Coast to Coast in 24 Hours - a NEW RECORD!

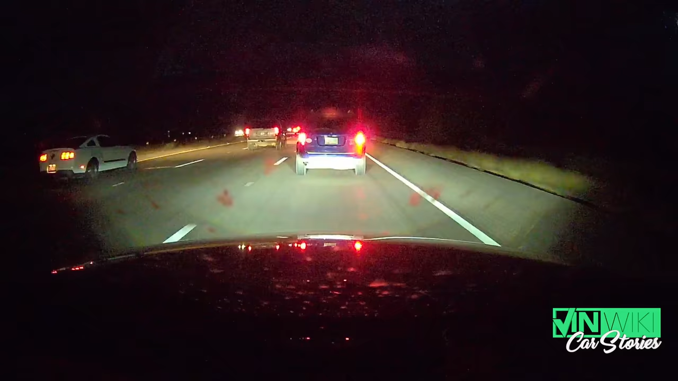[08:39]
Arnie, he is the man on binoculars at night. He spotted this guy like a mile and a half away at night.